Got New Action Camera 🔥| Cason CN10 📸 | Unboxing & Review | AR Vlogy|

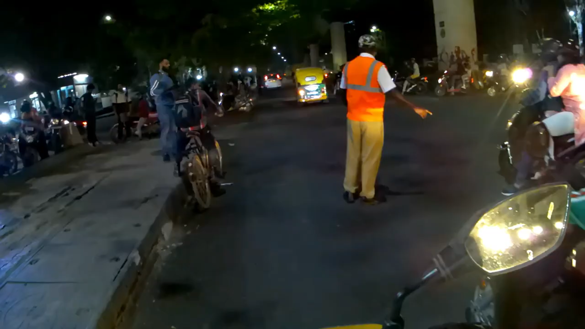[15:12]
चलो इसी बार ये भी टेस्ट हो जाएगा कि विंड में कैसा,
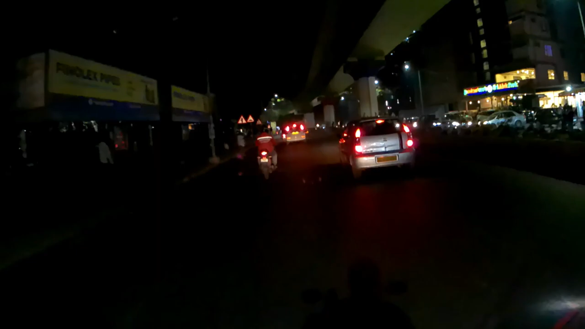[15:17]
मतलब वाइजर ओपन है तो कैसा रिकॉर्ड हो रहा है।
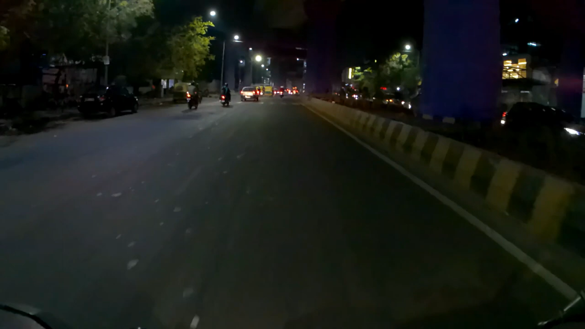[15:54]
शायद मेरे को मतलब समझ में नहीं आया, शायद मैंने सिग्नल तोड़ दिया अभी, इफ आई एम नॉट रॉन्ग, शायद गलती से टूट गया सिग्नल।
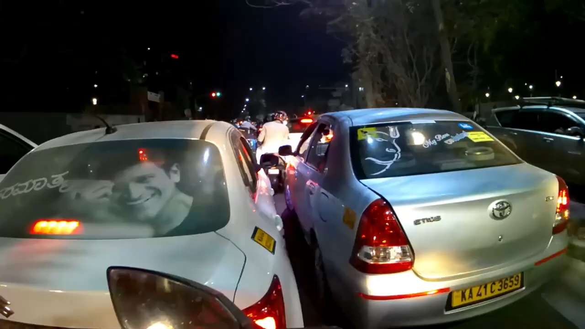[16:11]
नाइट का जो भी है व्यू देख लो, ऐसा ही है, वाइजर खुला है तो बहुत ज़्यादा नॉइज़ आ रहा होगा, तो कोई मतलब है नहीं बहुत ज़्यादा शूट करने का नाइट में। वीडियो क्वालिटी मतलब अच्छी है कि नहीं ये मुझे देखना है मेन, क्योंकि इसका रिव्यू है। तो अब सीधा घर पहुंच के हम लोग मिलते हैं।